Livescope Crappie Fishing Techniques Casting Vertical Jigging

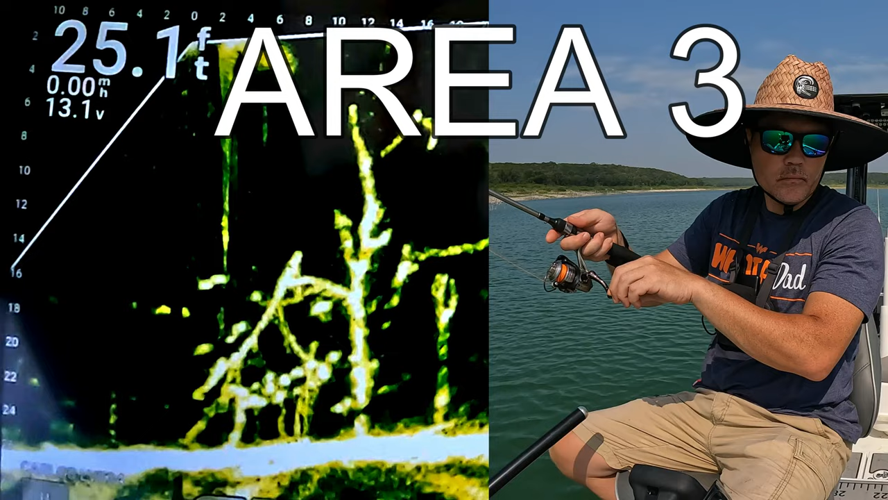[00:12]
On screen: depth 25.1 ft
Do some casting, some pitching, and vertical jigging. I also shot some tank footage with some of my favorite setups to get a fisheye view.
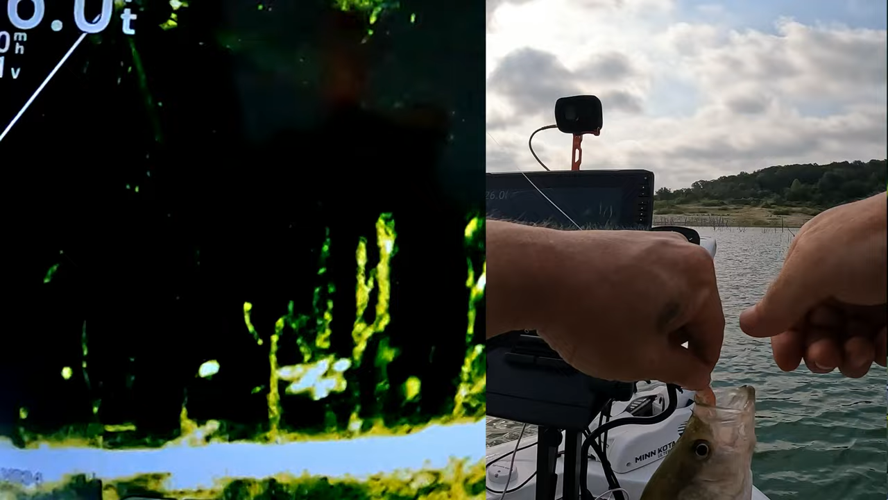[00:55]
Caught one in the middle of the timber.
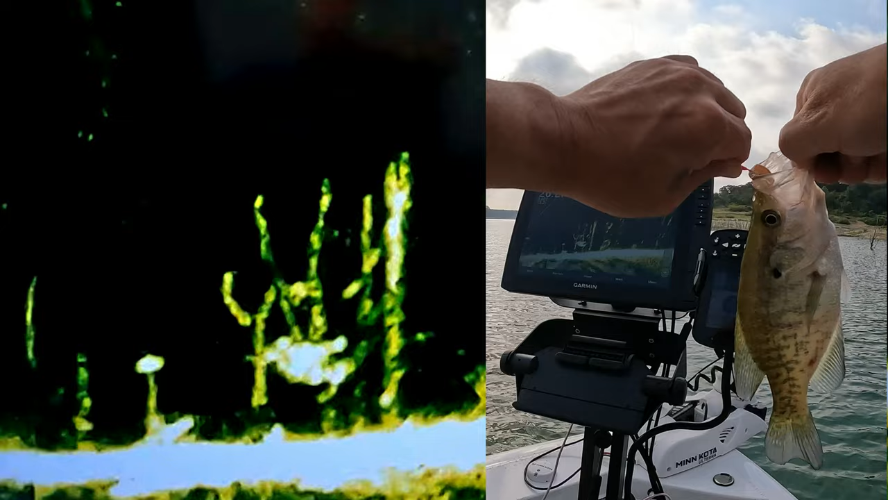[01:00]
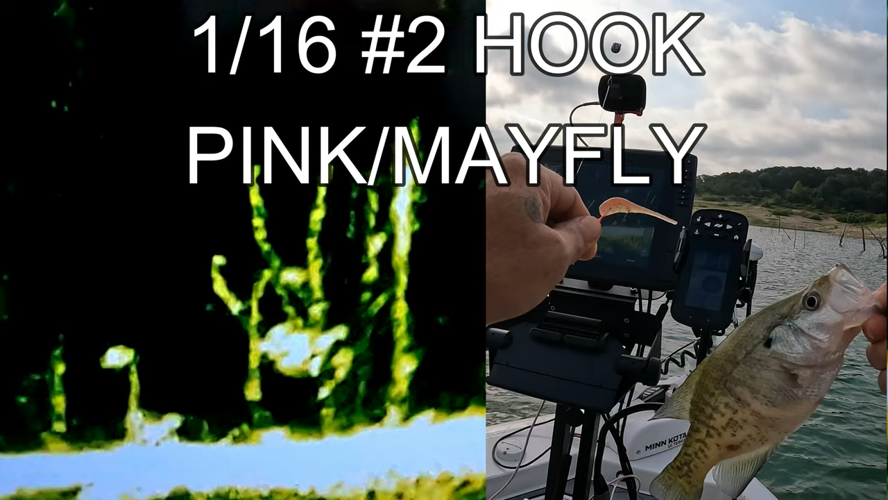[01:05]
There's a plane landing out here. Alright, they're right there. What are we looking at? 16 feet. It's not that far. Way too far.
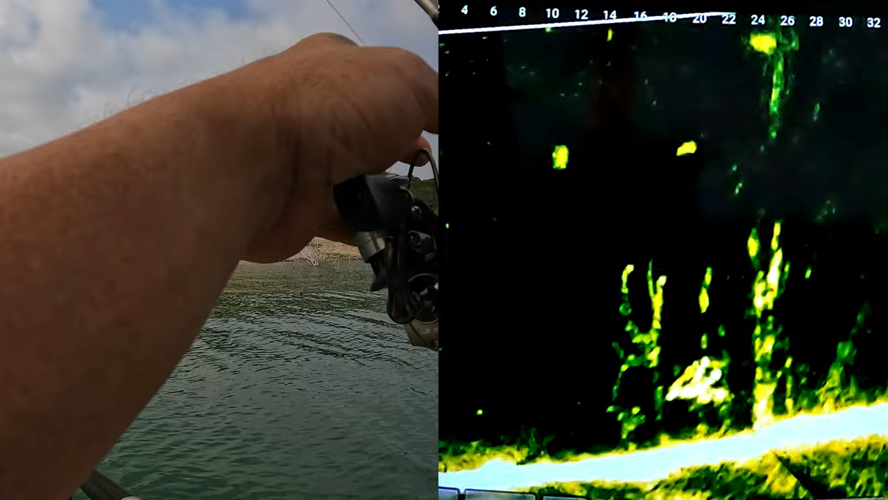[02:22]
Oh, missed him again. Here he comes back.
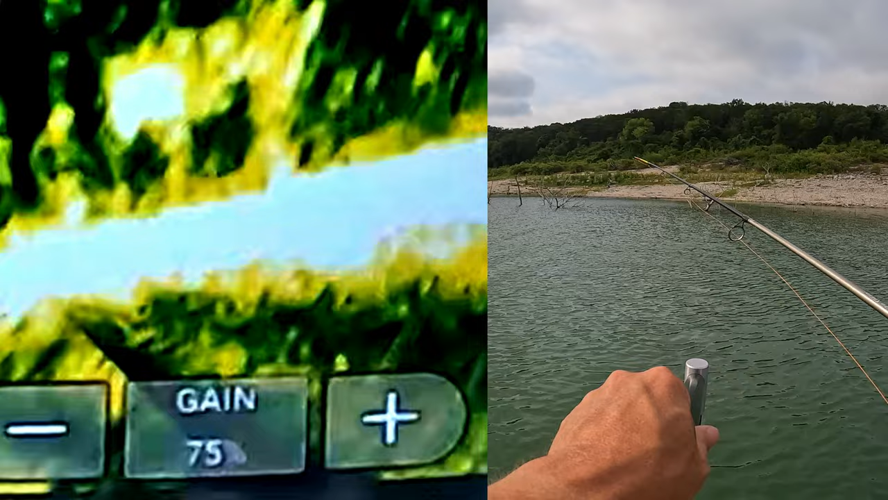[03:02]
Set it hold it like that.
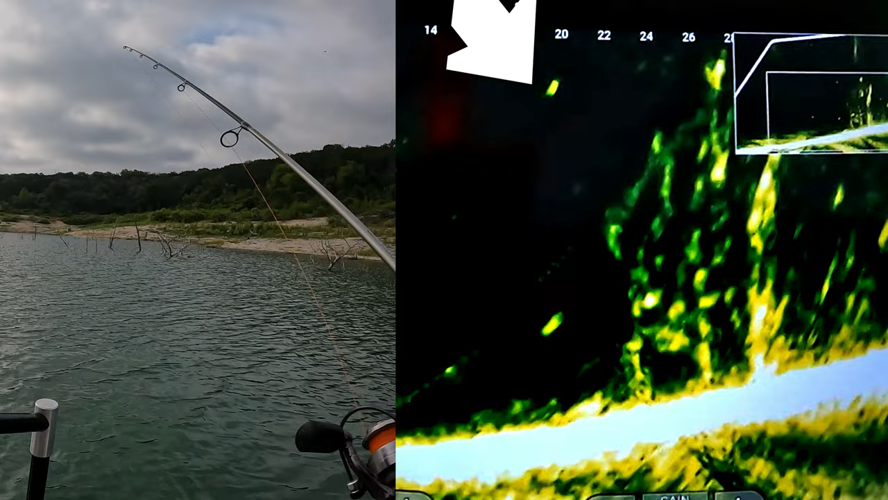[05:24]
Man, they're not even hitting it. They're just putting it in their mouth.
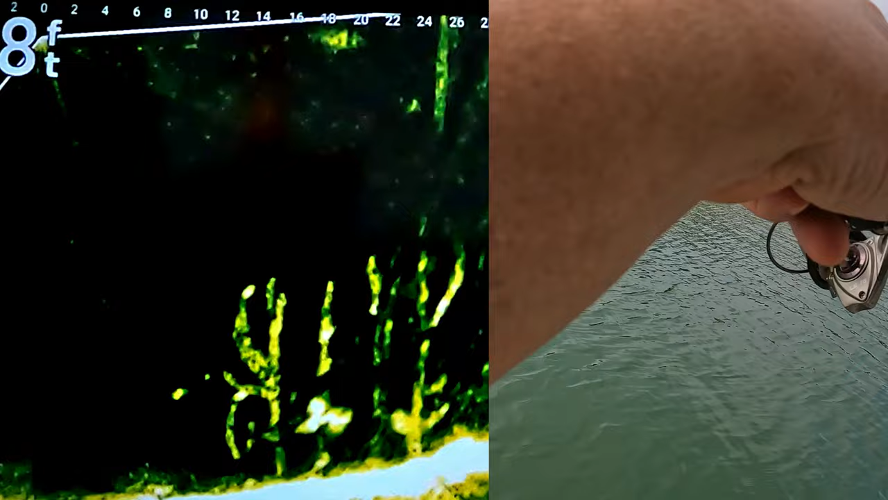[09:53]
Got chased it through the trees. Damn, I got some fight. Ouch.
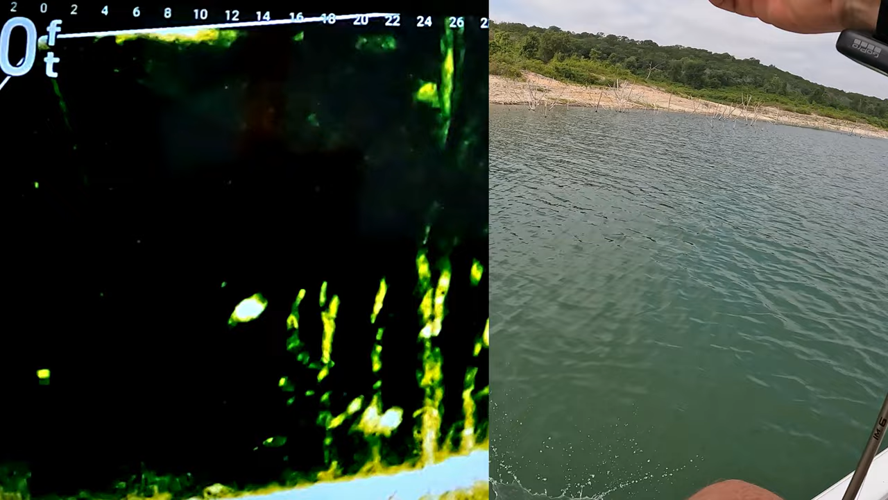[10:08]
Yeah, this guy looks good in the sun.
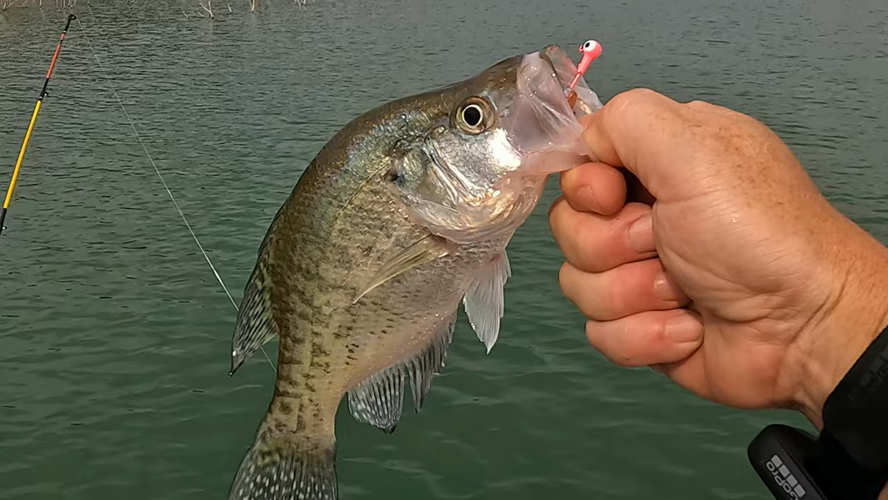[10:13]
Man, we gotta risk getting caught in that tree every cast.
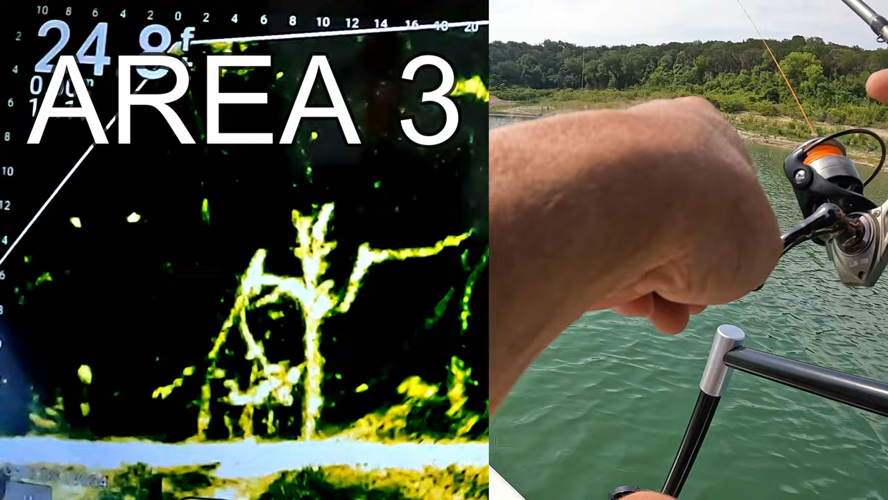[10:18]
It's okay though. It's part of the game. Gotta get past all that. Look, got stuck on it already.
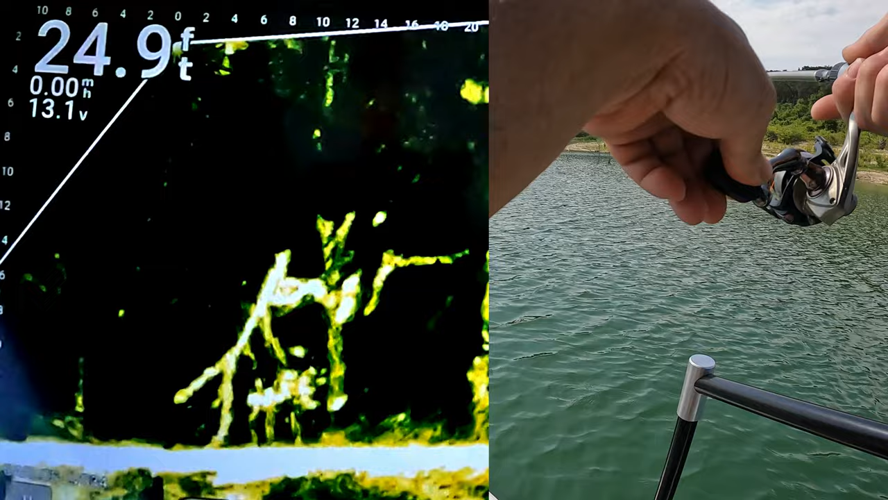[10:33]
On screen: depth 24.9 ft
Yep. It's gonna be rough right here.
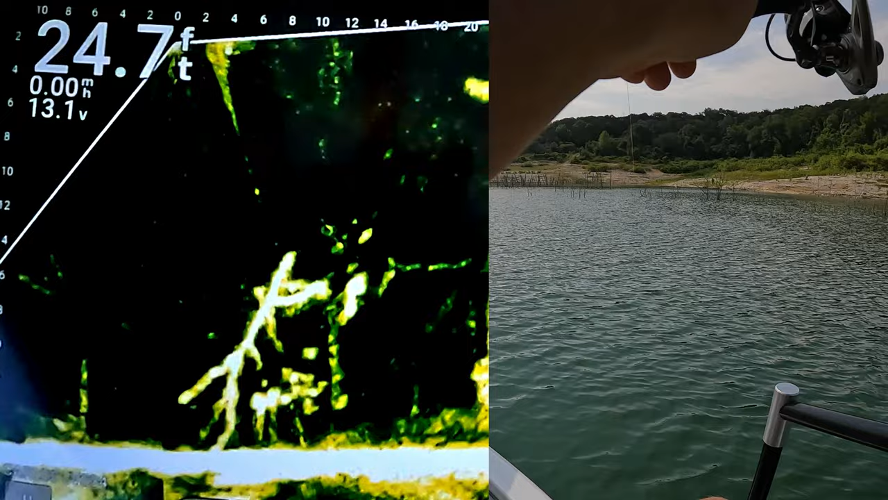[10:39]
On screen: depth 24.7 ft
Alright, there goes one line down.
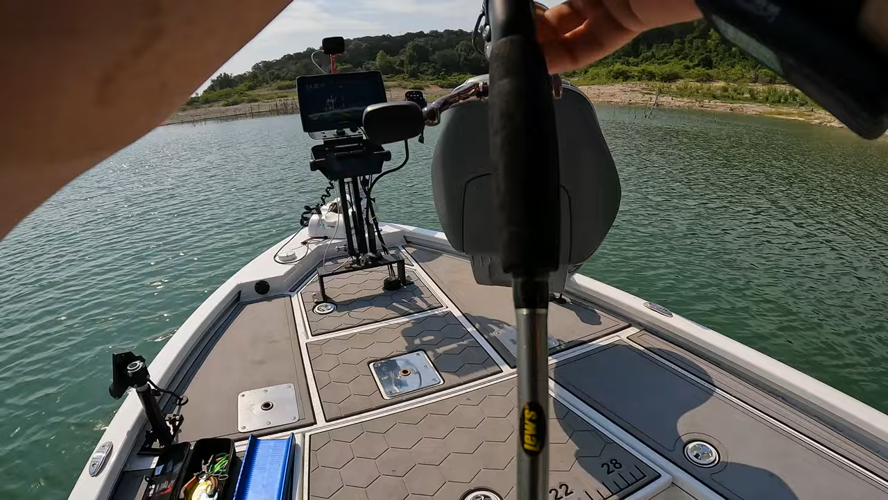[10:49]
Damn, they're thumping it. I ain't catching them.
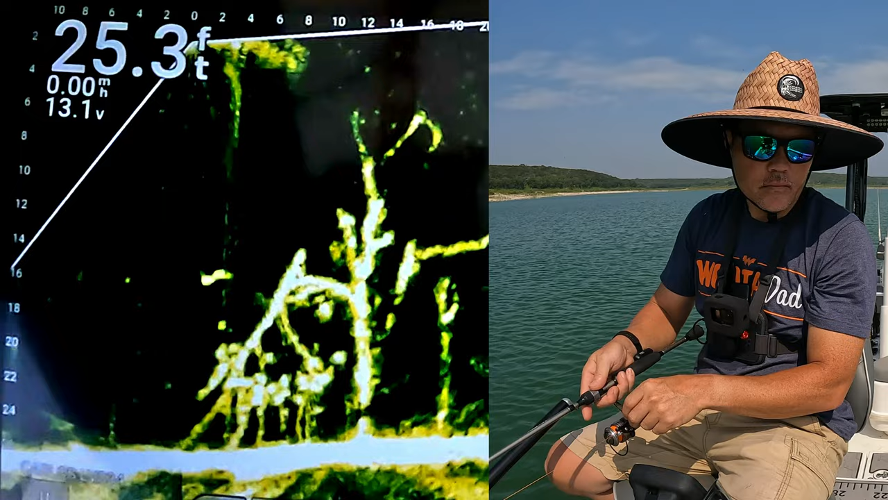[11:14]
On screen: depth 25.3 ft
Hit bottom. A reel through. It's already broke off twice. I'm trying to get past the branches. So now I'm gonna see if I can get them to come out instead.
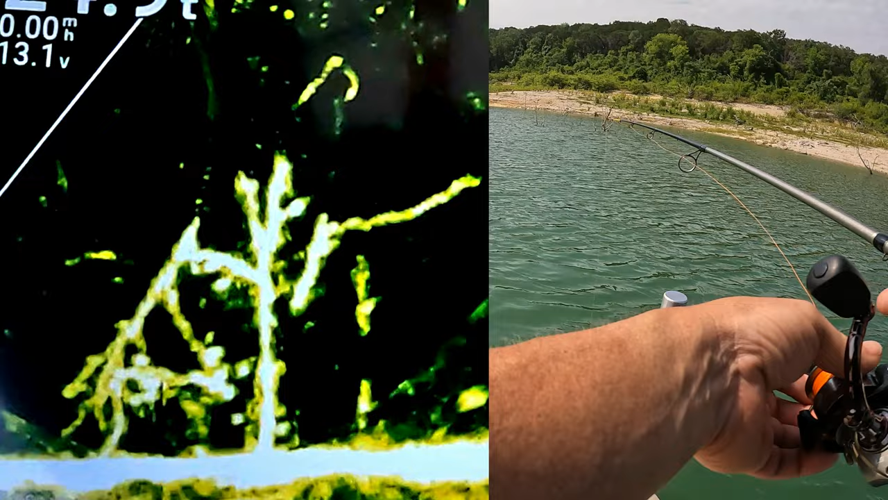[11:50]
Maybe I can barely pass that one. Bottom. Lost that guy. Causing too much commotion down there. Guys are getting mad at me.